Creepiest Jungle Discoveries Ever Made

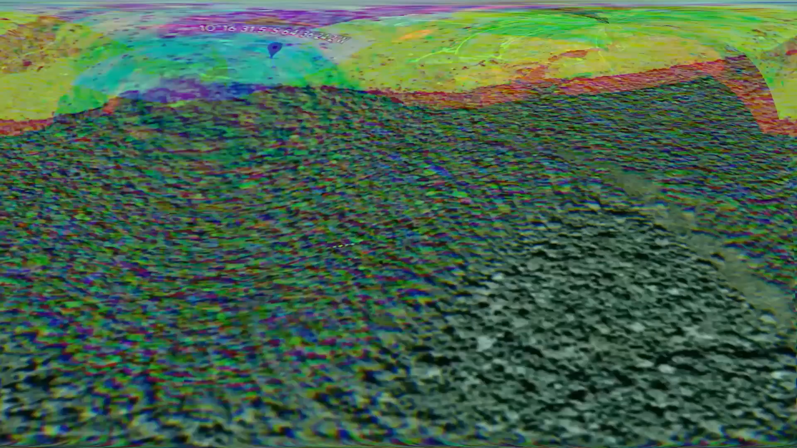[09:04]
It seems to be quite large and isn't blending in well with the surroundings.